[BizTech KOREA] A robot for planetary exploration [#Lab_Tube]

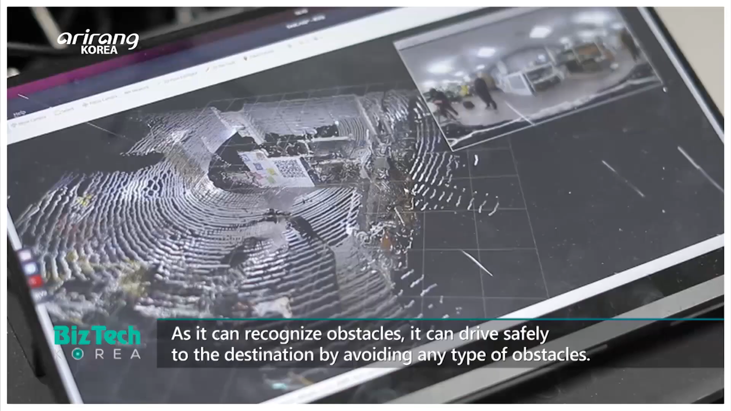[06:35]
장애물 정보를 인식을 하기 때문에 이제 어떠한 장애물이 지나가더라도 피해서 주행을 해서 원하는 목적지까지 안전하게 도착할 수 있습니다.